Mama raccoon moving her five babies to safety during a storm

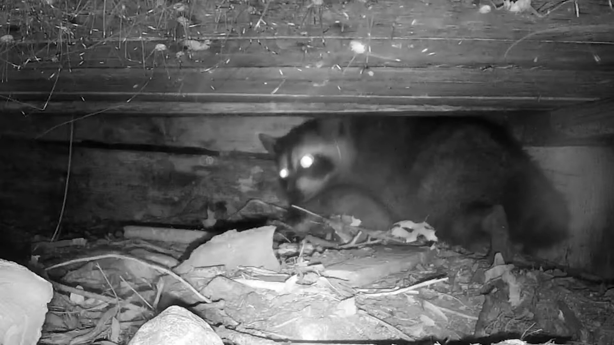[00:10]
bringing in her litter of five raccoon cubs or pups. I like to call them pups but they're probably properly cubs. But it was a very rainy day and she brought them in one at a time. Here's number one that's in this little den that we already had a camera in. And one quick note about all the daddy long legs spiders up on the ceiling there.
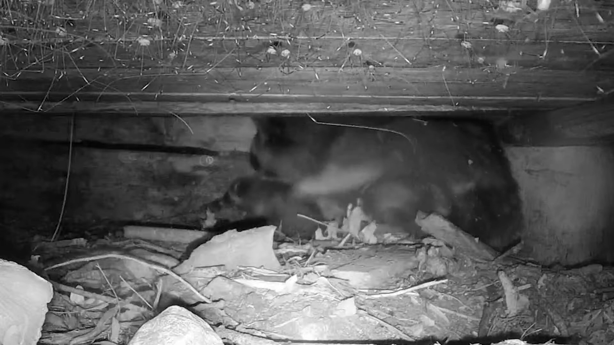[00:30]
There are gazillions of them that live inside these kind of dark cool spaces and they don't seem to bother anybody. Some people say they're venomous but they don't really seem to be. And they don't bother the raccoons or any of the other animals. So mom brings her pup in here and she kind of squirms around with it. And you saw how hard it was raining and you'll see it again in a couple of minutes here.
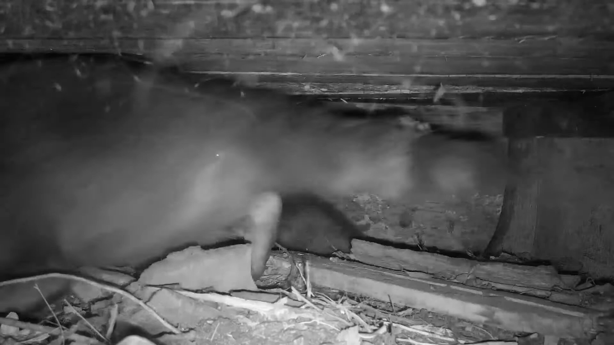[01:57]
And in this next shot here you can see it's raining pretty good.
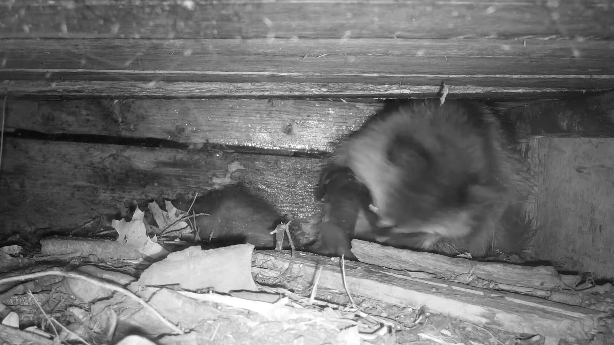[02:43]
There on the back wall you can see where she's kind of rubbing up against the wall and she's gotten wet and it was actually flowing water down that wall when when the rain was coming down really hard. One thing that's kind of interesting here is that at times while mama's got a couple of the pups or maybe even three of the pups in here but she's still got some others out in another den somewhere she gets kind of agitated like she's
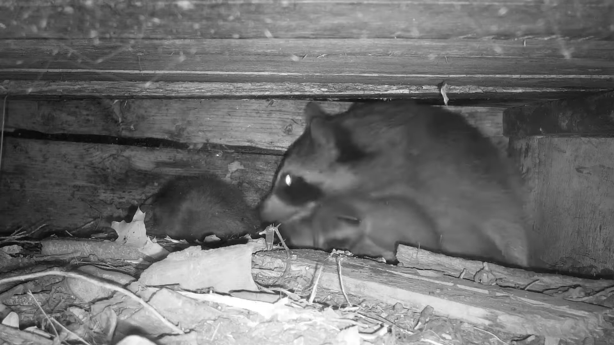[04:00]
also is that with the very first pup she brought in she stayed with it for quite some time maybe an hour or so kind of getting it settled and then this next one she didn't stay that long but each each little visit here as she brought more and more pups in it was shorter and shorter to where it seemed like that they were feeling comforted by being with you know a little group again and she felt like she could take off so here she goes again out to retrieve a
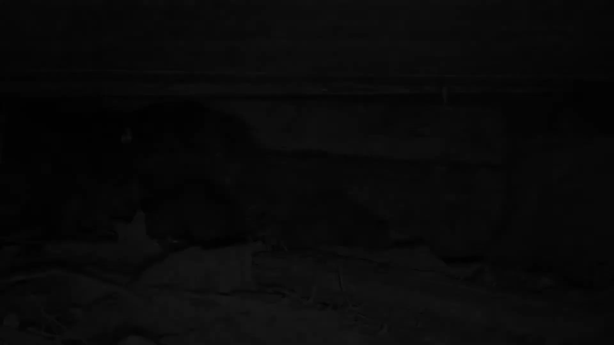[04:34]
number three from wherever this other den was
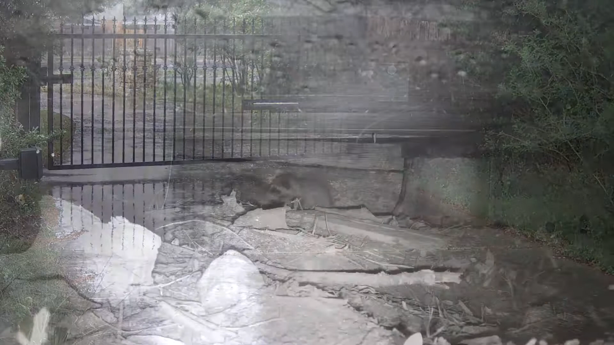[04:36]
and you can see she's kind of waddling along sort of splay legged looks like maybe she's stepped
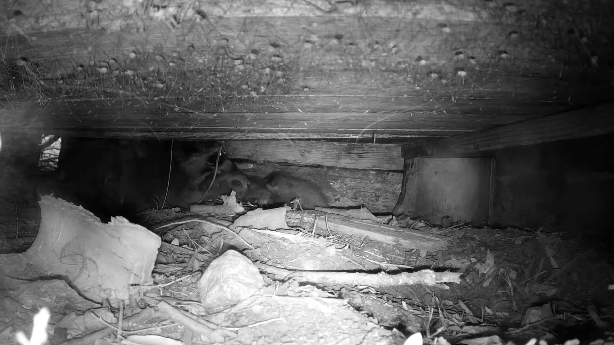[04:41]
on a tail occasionally and is trying to avoid that being a good mom and and we don't know what den she brought them from just based on the direction that she traveled across that driveway shot in the rain it looks like she might have had him up in a very large hollow oak tree and that the reason she moved was that it was raining so hard it it had really rained hard we've got a couple inches of rain pretty quick and it may be that that tree was like filling up with water or they were just getting
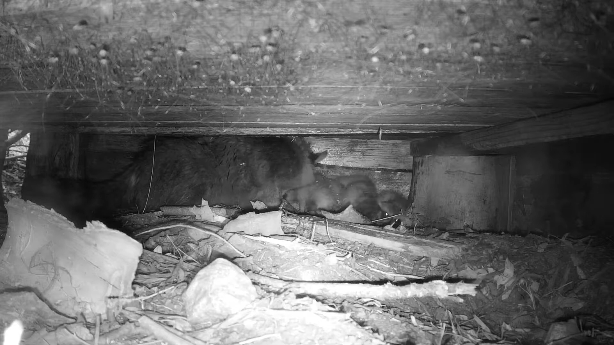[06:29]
out in the rain and without its mother and you know at a time that it's not used to being alone because it this is during the daytime you know about 11 a.m. and the pups you know they know that something crazy is going on here for mom to go off and leave them you know during the day like that because she never does that at this age
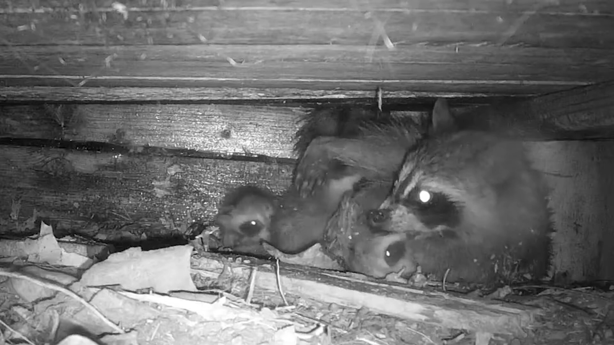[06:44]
at least and so she's cleaning this one up and you know she she still looks a little bit agitated and she's kind of manhandling the pup a little bit but not too much and they all get settled down and go to sleep and that's where they've been for the last 10 days so